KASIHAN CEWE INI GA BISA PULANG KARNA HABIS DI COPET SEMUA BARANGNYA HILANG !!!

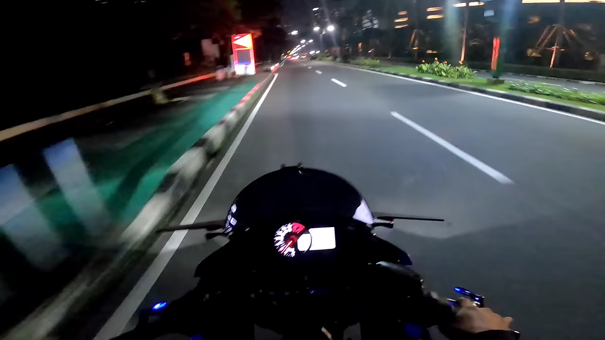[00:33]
Oke cuy, balik lagi bareng gua di sini ya guys ya. Nah cuy, jadi kesempatan kali ini ya kita bikin konten lagi ya guys ya.
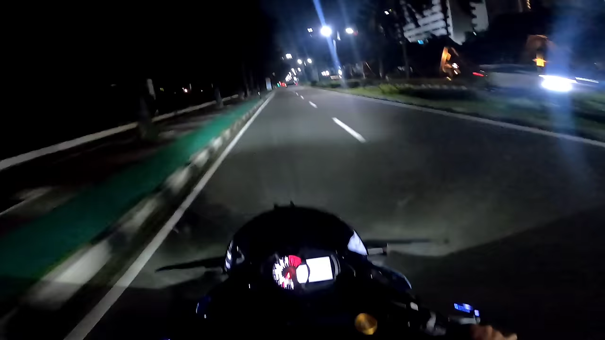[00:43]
Seperti biasa, malam yang sunyi kita menyendiri cuy ya. Skizen belum balik, si Arsi juga belum balik guys. Cemana ini? Sunyi gua tanpa mereka cuy, sepi banget guys ya. Jalannya lurus banget lagi mau mancing jiwa gua yang buah.
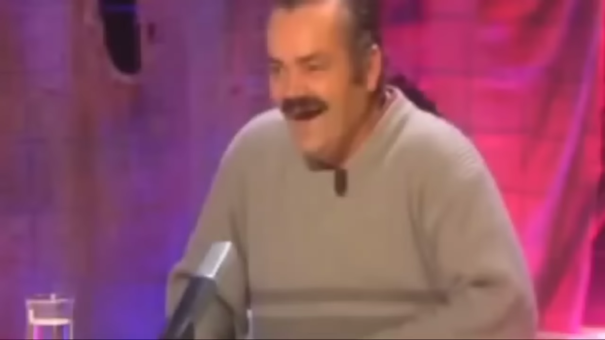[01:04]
Kayaknya gua harus ganti visor dah biar gak gelap aja. Ini soalnya gelap banget anjir. Wah, kok ada lampu biru itu boy? Kok ada lampu biru?
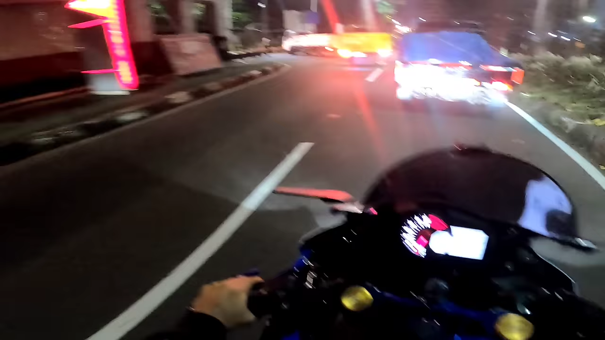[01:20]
Ternyata ada polisi guys ya.
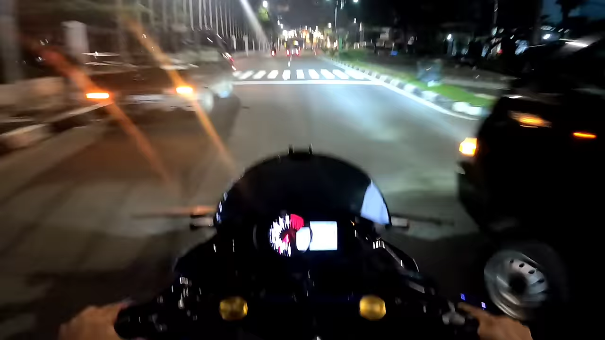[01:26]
Terbalik abang ini pak. Pak, saya nggak balap liar pak, jangan tangkap saya pak ya. Kalau saya ditangkap, saya nggak bisa pulang pak. Kok gua jadi ngomong sendiri gitu loh. Ya begini lagi sih ya. Kalau kita sendiri sepi sunyi ya.
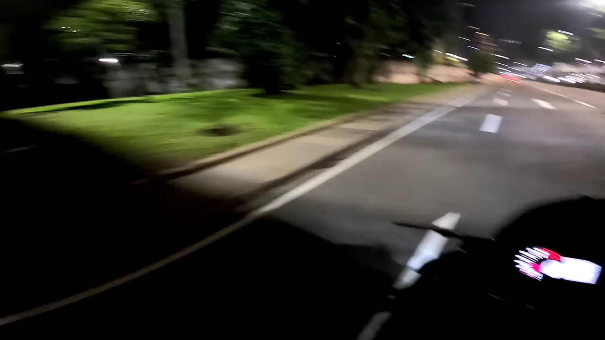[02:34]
Geber sendirian, keliling sendirian. Kok ada lampu biru lagi gitu loh boy.
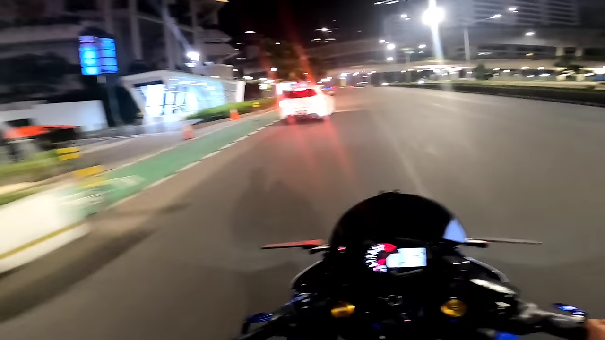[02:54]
Malas sekali pak. Baik, kiri aja dong. Angkara Messi, hajar bang. Banyak sebenarnya orang-orang NR guys di Jakarta cuy. Itu JTX juga tuh.
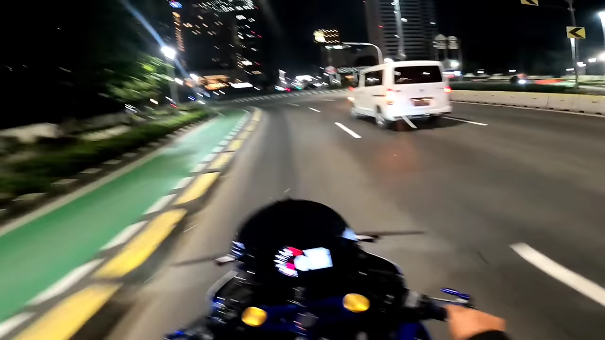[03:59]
Motor sana sini kemari, sana sini kemari ya gitu-gitu aja terus. Ada polisi jangan lari. Kalau nggak salah ngapain lari? Sabar bang, jangan gitu bang. Gas.